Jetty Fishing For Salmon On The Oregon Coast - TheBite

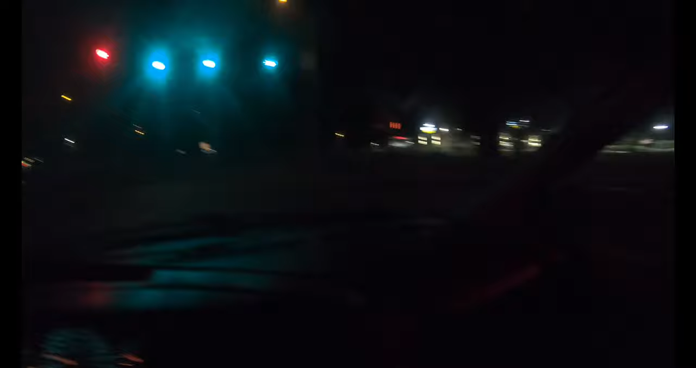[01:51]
Yeah, 4 o'clock in the morning on a Friday. Ain't nobody awake. I'm the only car out here. Anyway, time to catch a fish. All right.